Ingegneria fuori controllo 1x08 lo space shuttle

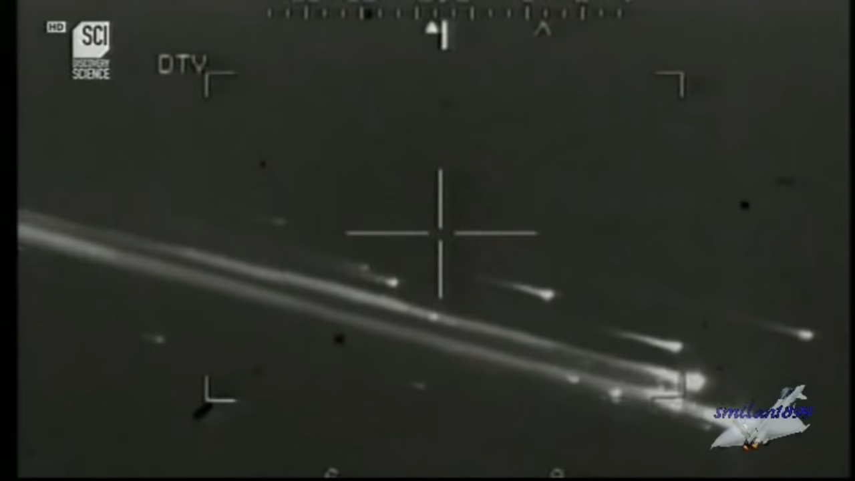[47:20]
sta cadendo qualcosa dal cielo che cos'è? non ne ho idea i detriti hanno iniziato a cadere molti pezzi di motore sono caduti in un campo da golf erano davvero grossi
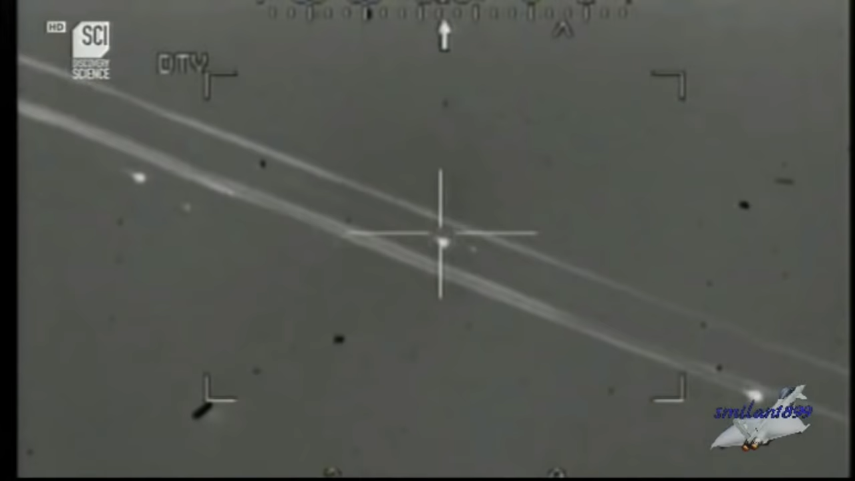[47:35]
260201 segnaliamo la caduta di enormi pezzi di metallo